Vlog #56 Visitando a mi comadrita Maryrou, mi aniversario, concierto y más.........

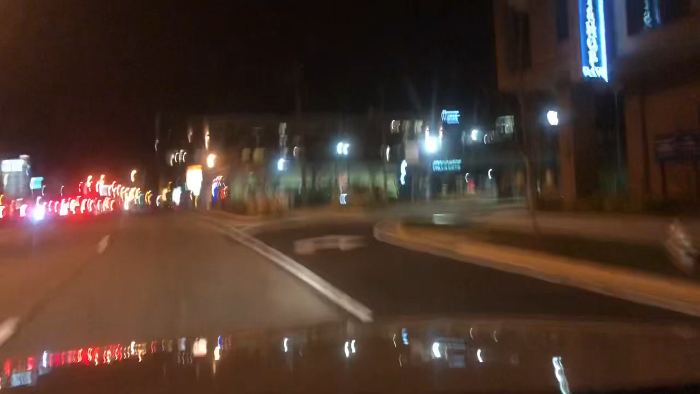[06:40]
Pues chicos, ya voy saliendo. Bendito sea Dios. No hay mucho tráfico. Más adelante me va a agarrar un poquito porque hay una construcción y una desviación, pero solo es un pedacito.
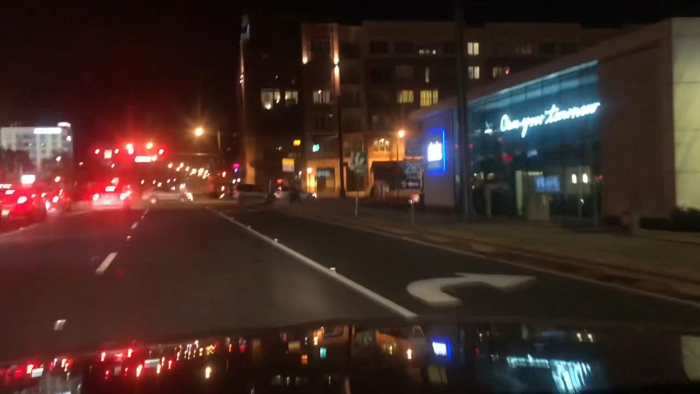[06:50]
Y miren, no es tan tarde. Bueno, sí es tarde, ya son las 8:00. Así que ya voy camino a casa. Miren qué bonito por aquí. Está el arbolito de Navidad.
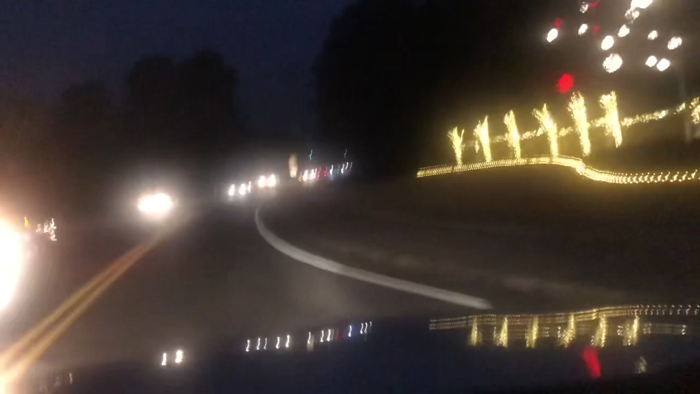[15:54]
Y pues las otras son muchas luces que molestan, pero bueno. Bueno, chicas, creo que esto lo hicimos el año pasado, pero lo haremos otra vez, esta vez, este año. Y es que vamos a darnos una vueltecita por aquí.